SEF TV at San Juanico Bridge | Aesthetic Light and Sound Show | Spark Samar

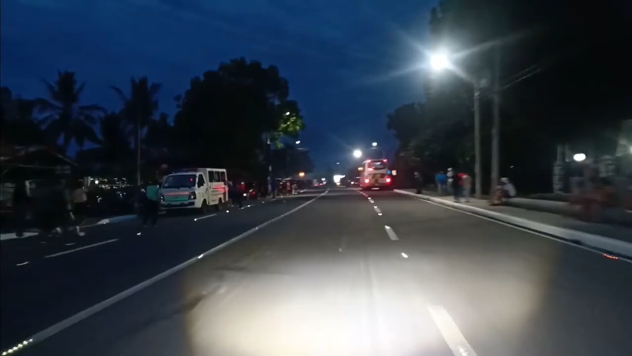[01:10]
Oh! Daming nanonood mga idol oh!
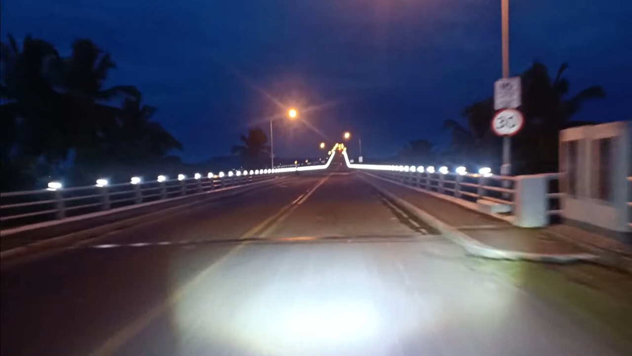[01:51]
nakadaan tayo mga idol, nakadaan dito yan sa San Juanico Bridge.
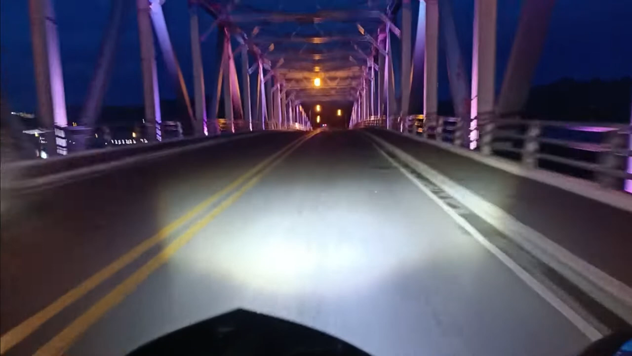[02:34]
Oh, dami ng nakabang dito sa mga idol.
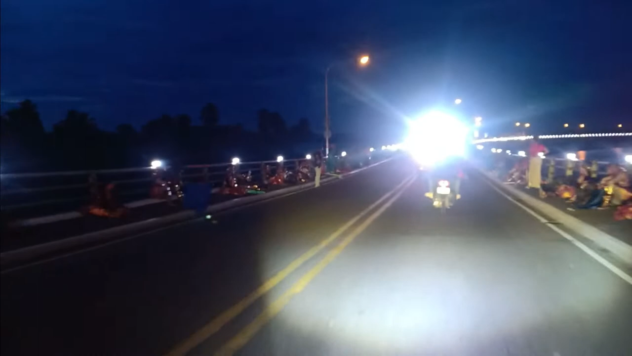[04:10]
No, maki-highlight tayo mga idol nang makita nyo sila. Grabe oh! Oh, birti ang ganda po nila. Uy! Oh!
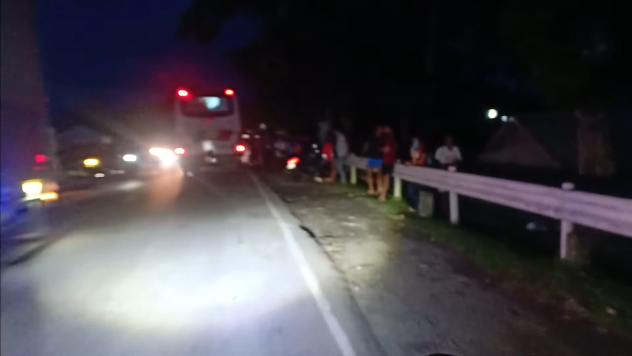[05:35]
Ayan po sila mga idol, oh. Maraming nanonood ngayon mga idol. Ops, ops, ay, sorry, sir.
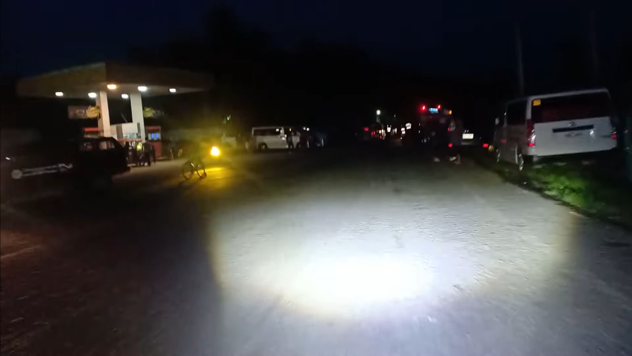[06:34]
At mamaya ba po yan mga idol, grabe. Kadami talaga.
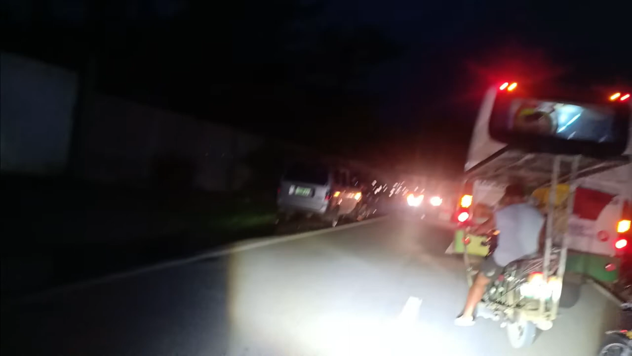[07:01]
Hindi tayo makadali ngayon, idol. Dito sila, oh, grupo. Uy, mga taga-FEMA pala ito, mga idol.
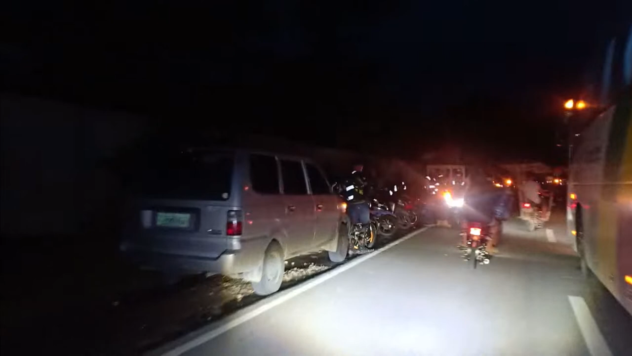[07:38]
Dito yung mga riders, grabe, ang dami nila mga idol. Ang dami nila.